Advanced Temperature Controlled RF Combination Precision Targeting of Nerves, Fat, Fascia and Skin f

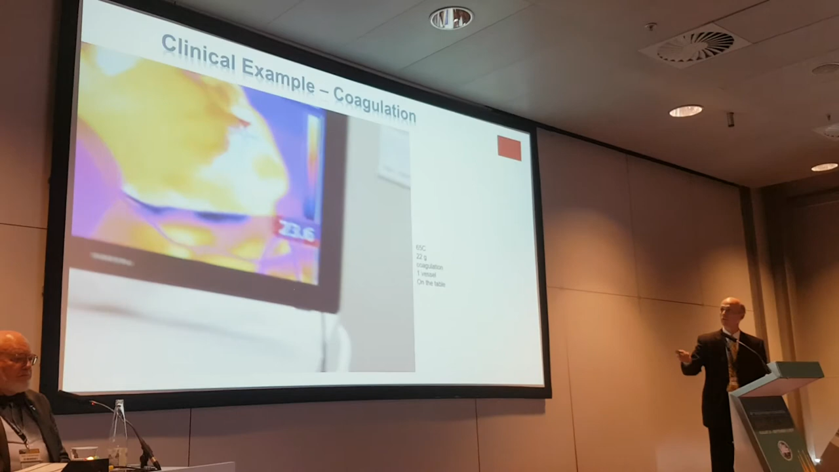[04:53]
you can coagulate little veins, and you need to get the skin up really high.
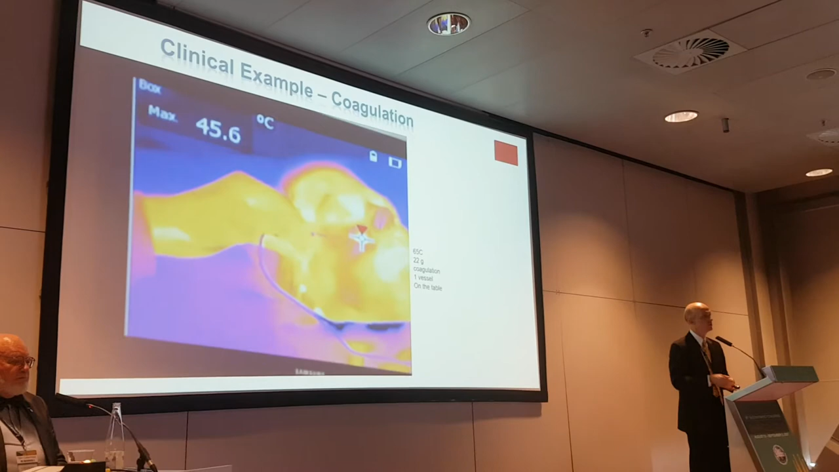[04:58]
On screen: max 45.6°C
But if you want to, you can see those veins disappear, and it'll work. One-of-a-kind case.